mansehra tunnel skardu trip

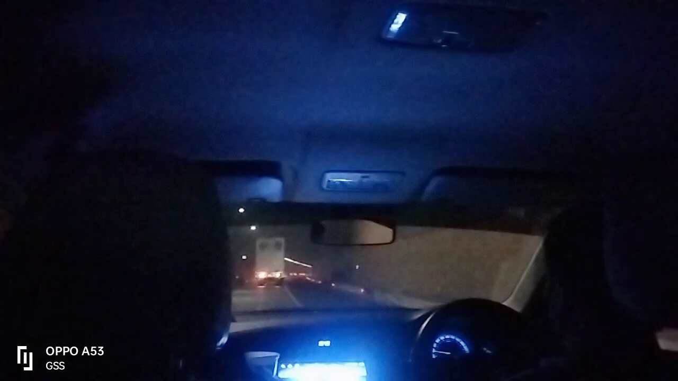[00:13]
یہاں پہ آ رہی ہے کافی بڑا لگ رہا ہے دیکھ سکتے ہیں اس ٹنل کو ہے اندر سنگل ہے ہاں بنوے ہے ہے یہ ہوا اختیار سے جلنا کھائے ہوا
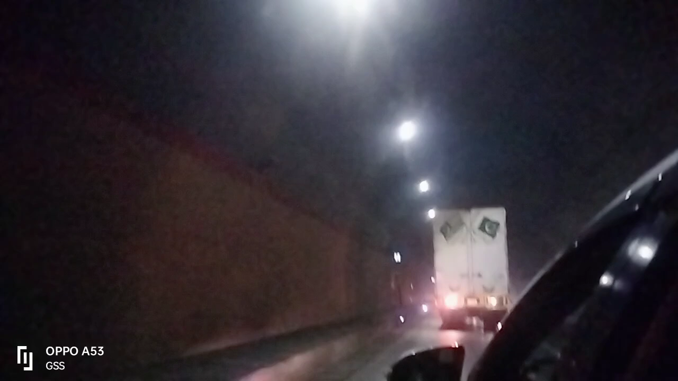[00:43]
ہم سائے ٹنل میں سکت کوڑے ہیں یہ کنل میں اترانہ زیادہ اختناق اس لی ہے کہ یہ بنوے ہے دونوں سیٹھ سے اس پر ٹرافک آ رہی ہے آپ وہ فرانس نہیں کر سکتے امرے آگے سے ٹرک جا رہے ہیں تو اب ہم اس کو فرانس نہیں کر سکتے